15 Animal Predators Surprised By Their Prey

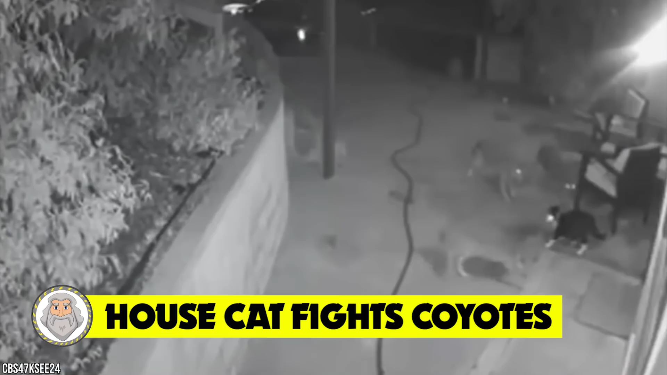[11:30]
cat fights coyotes we finally found a video with a feline protecting his family i kid of course there are a handful of such videos more than likely it
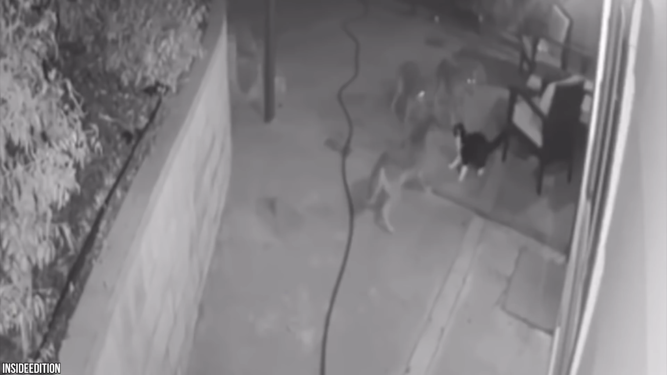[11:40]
was protecting its litter box over its family but hey we'll give the cat people one too a black and white cat named max with claws at the ready faces three coyotes outside the family's highland park home this is seriously an epic battle where max can be seen fending off advances from three hungry coyotes the whole thing was filmed on a home security cam for all your viewing pleasure you can see this cat isn't allowing the coyotes to surround it if it had allowed this the cat would have been a feast to be fair it is a big cat not compared with
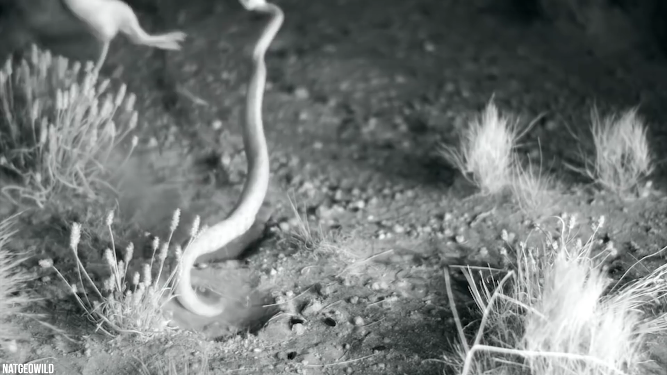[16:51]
the rat's harrowing escape isn't just luck according to a scientific publication by a team of researchers from san diego state university the desert dwelling rodents have a rather impressive utility belt of evasive maneuvers and tricks including much to the shock of the scientific
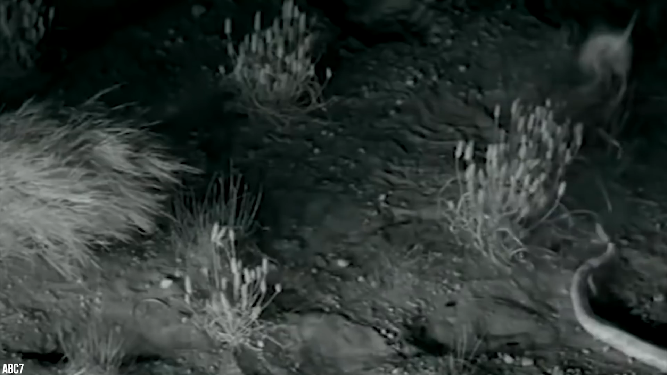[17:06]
community the ability to deliver punishable mid-air ninja style kicks in the blink of an
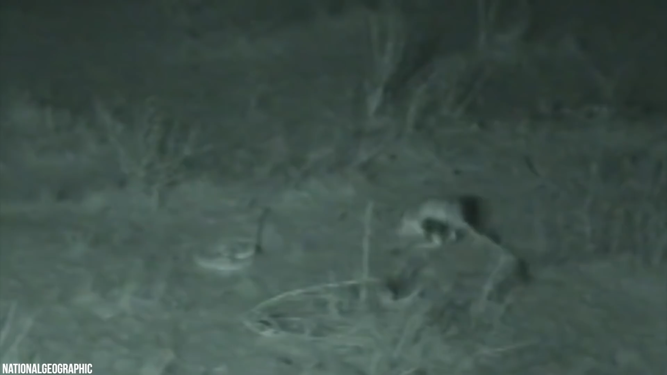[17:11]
eye though the rodents had been observed before never in such slow motion to capture the
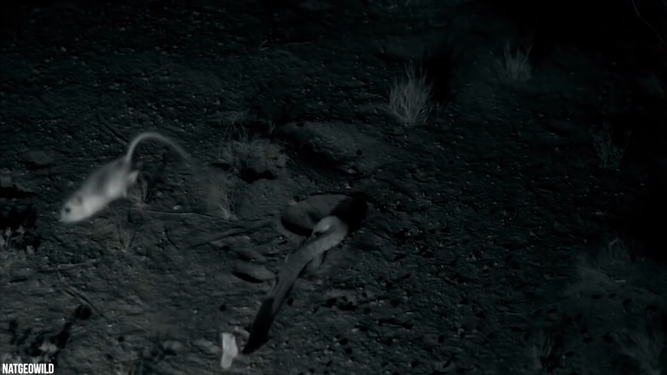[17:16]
movement it was until this point always assumed they were just jumping out of the way this
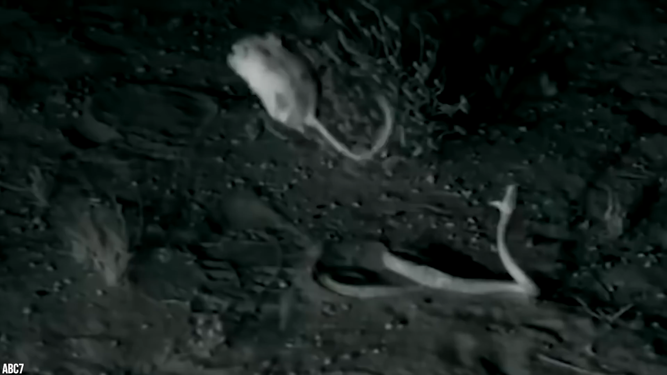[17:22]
footage shows they deliver a hard blow to the striking predator snake some predators just make the game unfair as exemplified by the creatures